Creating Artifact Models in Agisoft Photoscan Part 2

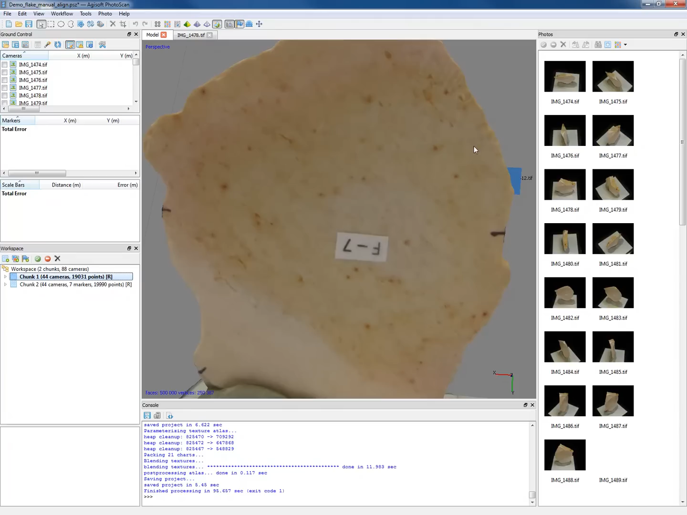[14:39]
And now when we go to our other chunk, I can use that reference of that screenshot to know where to put the markers on this side.
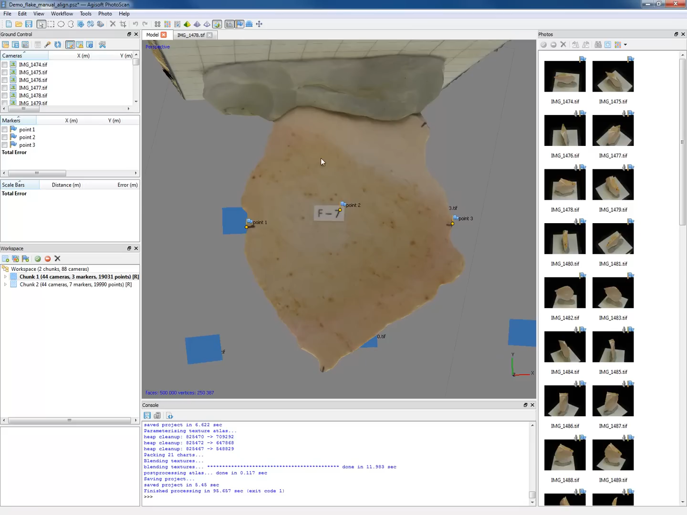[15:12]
you can also, but you have better morphology, you can do it based on landmarks from this just plain mesh view. But I'm going to go back to my textured view because I have pretty good texture in this case.
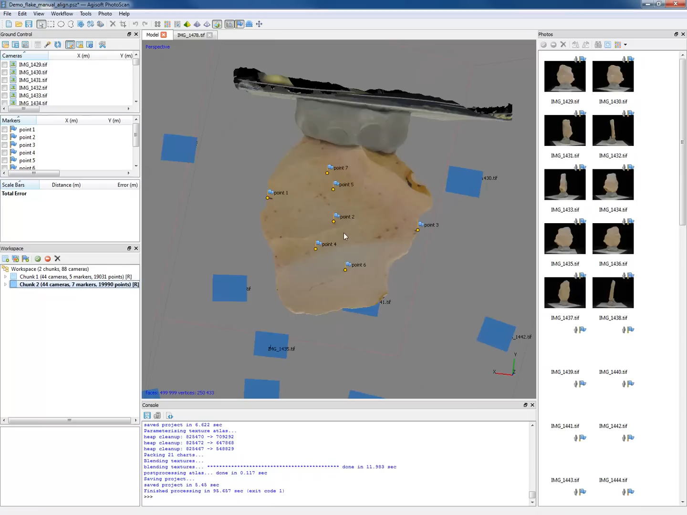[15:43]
And then just screenshot that as well. Okay.
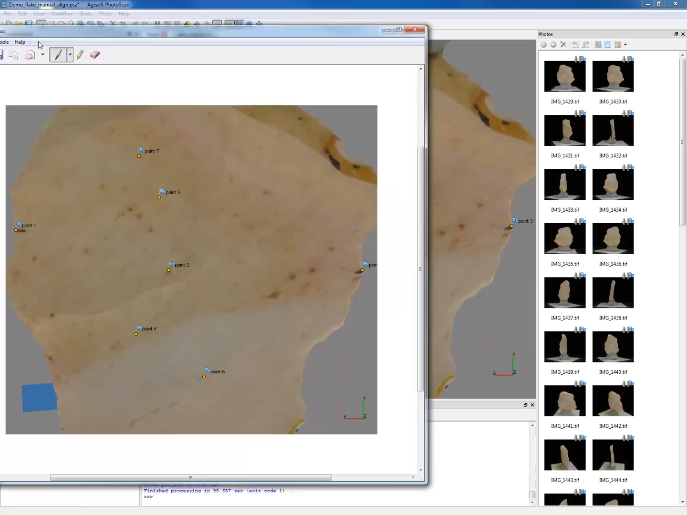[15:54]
Move that over. Go back.
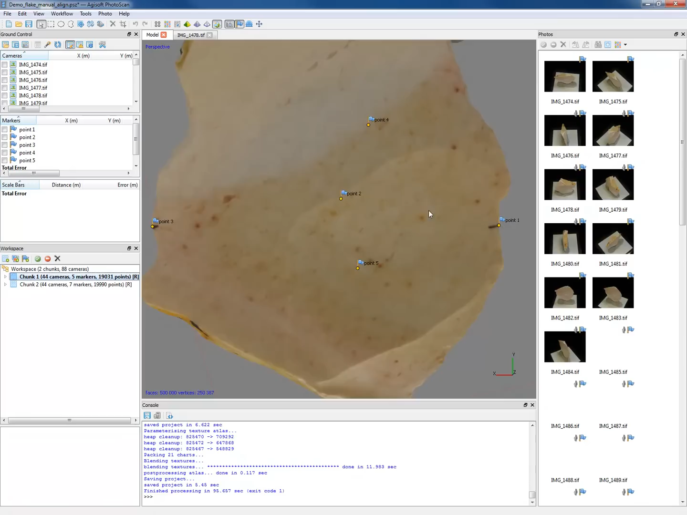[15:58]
And then let's just line this up. All right. So point six is going to be down here.
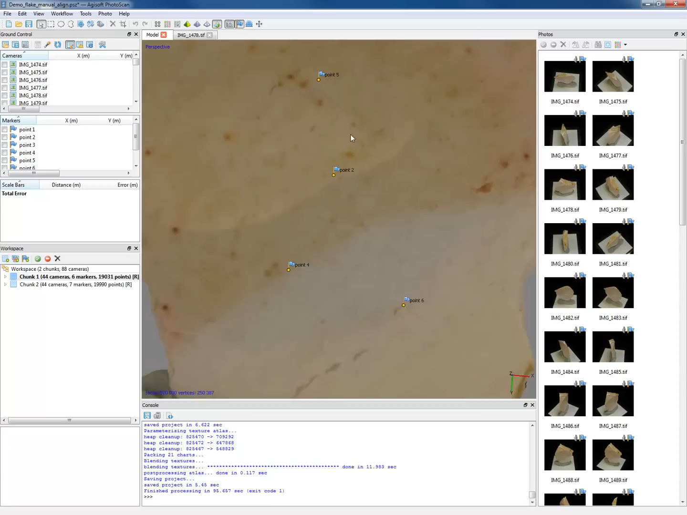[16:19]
Let's see. I think we got this guy. All right. So now we have seven points in theory on the same place on both of these models.
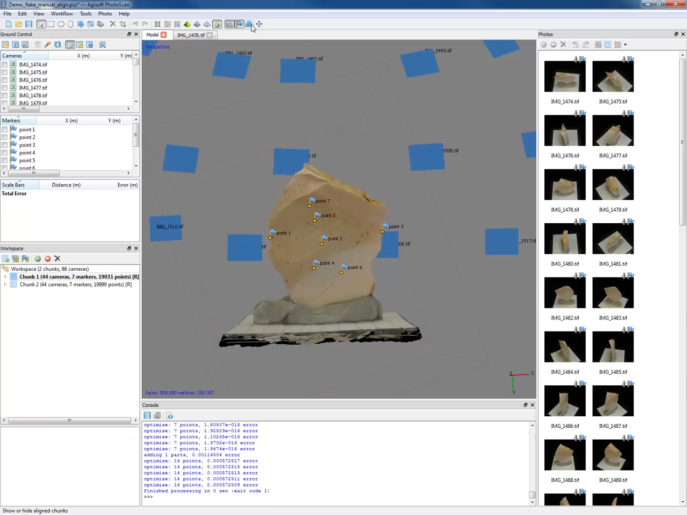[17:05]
And now, hopefully, when I click show align chunks, ta-da! We have the two chunks aligned to one another.
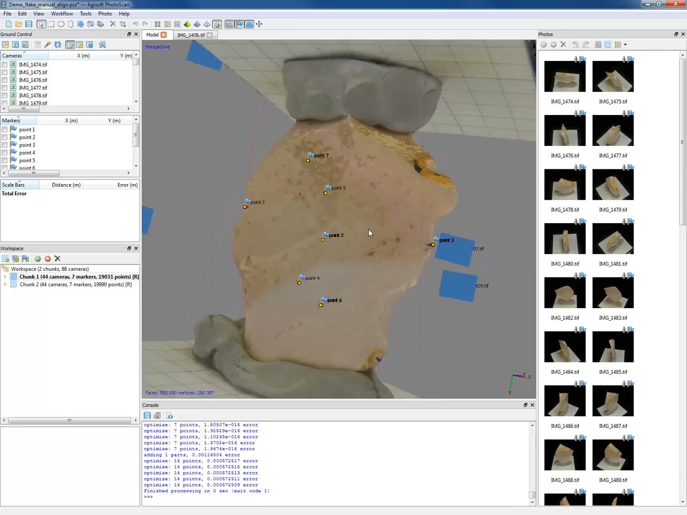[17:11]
All right. So yeah, it looks like we did pretty well with aligning those points.
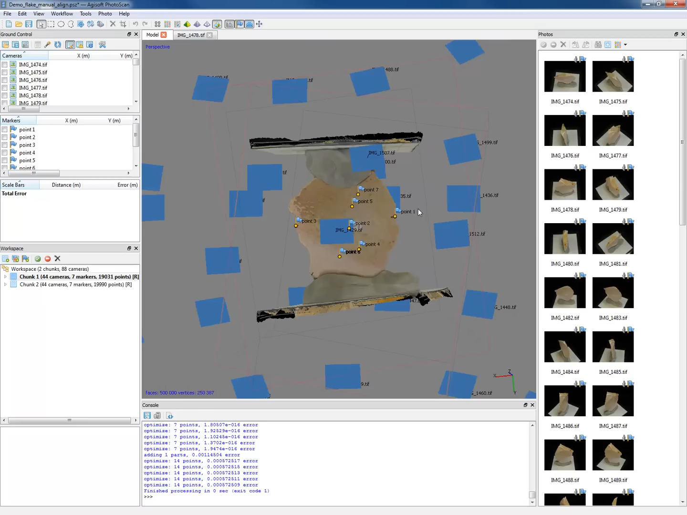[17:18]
I'm going to turn those photos off. And now if I go back to the dense cloud view, we have two dense clouds, not just meshes aligned to one another. So now I'm going to use the same operations I did before.
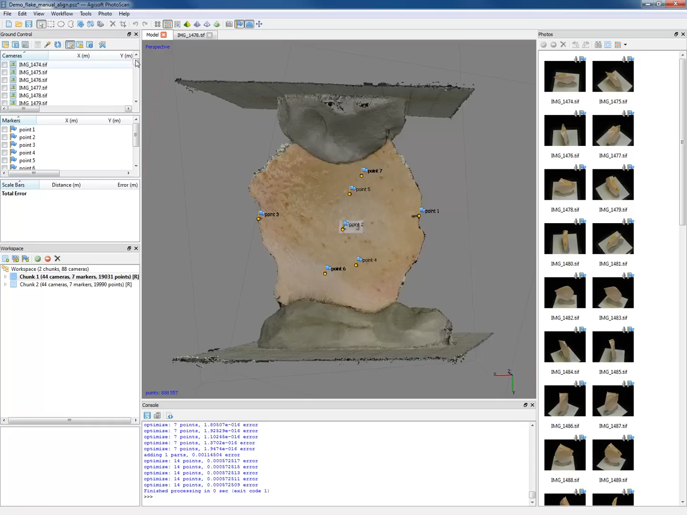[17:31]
So let's cut out that bad data.
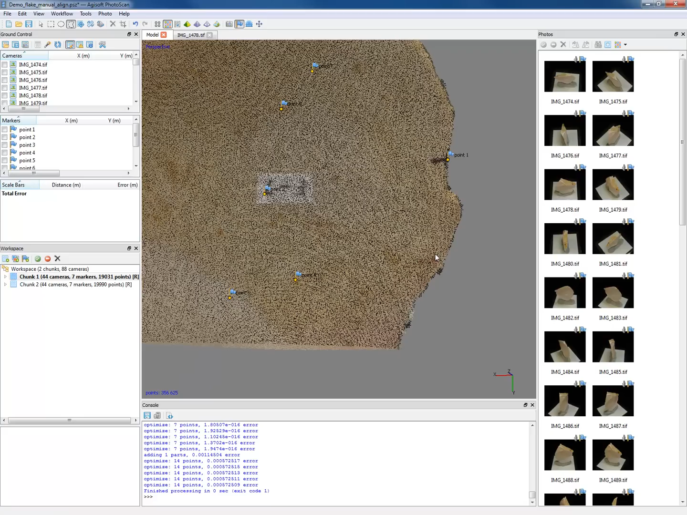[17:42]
I'm going to do this real quick, right, because I already showed you this on the other one. So that was a little overzealous. But anyway, you would probably want to take a little more time than this.